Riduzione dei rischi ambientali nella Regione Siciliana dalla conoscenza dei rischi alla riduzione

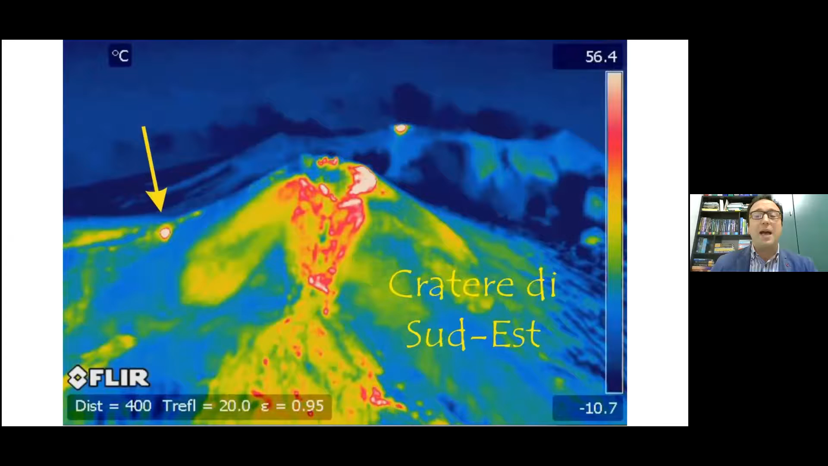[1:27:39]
On screen: scale bottom -10.7°C
i corpi vulcanici anche durante in mancanza di sole, quindi con quelle che sono delle camere termiche che ci permettono di